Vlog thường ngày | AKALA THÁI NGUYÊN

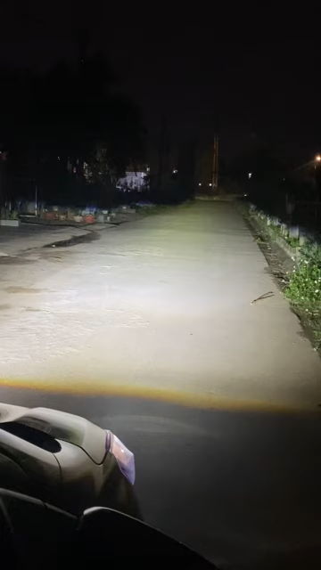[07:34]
cho các bác đi được với nhiều cái cung đường thời tiết khác nhau đó các bác có thể thấy thấy là cái ánh sáng mặt cắt của mà ánh sáng cốt có cái mặt cắt rất là sắc đúng không ạ và cái tầm ánh sáng này đậm và mịn các bác đi với cái tầm chiếu xa như này thì các bác di chuyển ở cái chế độ cốt là các bác đã đảm bảo cái di chuyển rồi khi mà lên ánh sáng pha này các
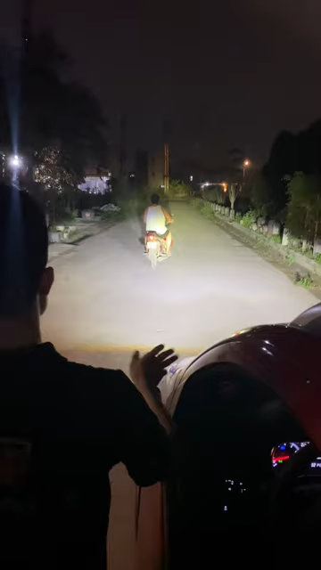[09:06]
đảm bảo cái tầm quan sát của mình nó an toàn hơn đúng không ạ Nó sáng đây thì mà cốt này